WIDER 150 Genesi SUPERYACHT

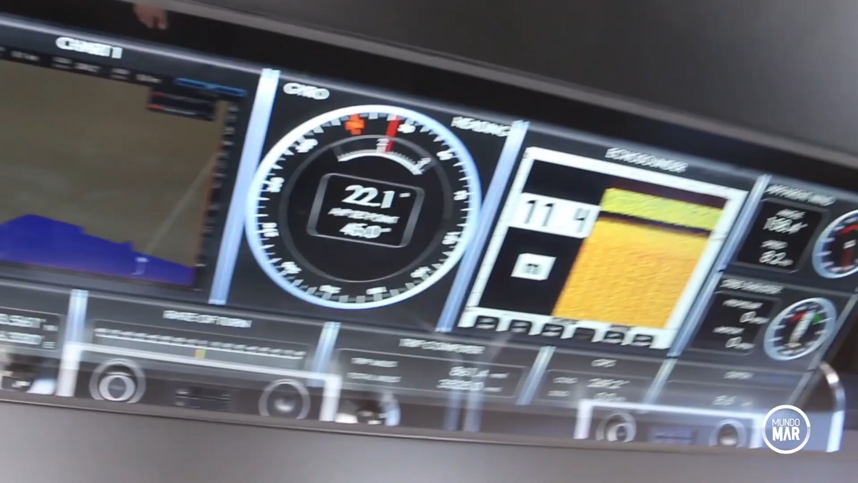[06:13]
inclusive aqui em cima Então é facilitando a navegação de uma embarcação desse tamanho, né?